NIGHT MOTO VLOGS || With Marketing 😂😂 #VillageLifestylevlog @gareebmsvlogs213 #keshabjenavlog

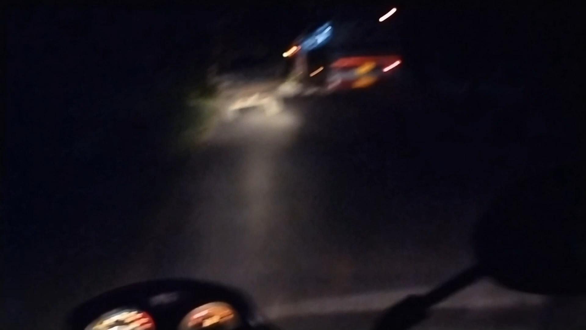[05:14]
चल्ड़ आप देख सकते हैं अभी में में में रूड में पहँ चुका यहां से
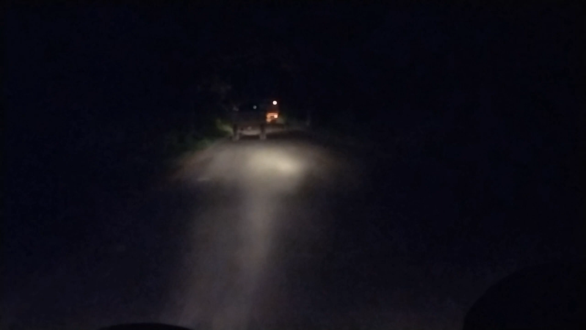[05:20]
एक किलोमीटर है और हमारा दर से तीके ने किलोमीटर तर मतलों दूस वादू किलोमीटर इतना है अजले अफले आफ लोगों एंजे कारी आमाल सिटे में आफ वो झाल्च आटे लाकर टे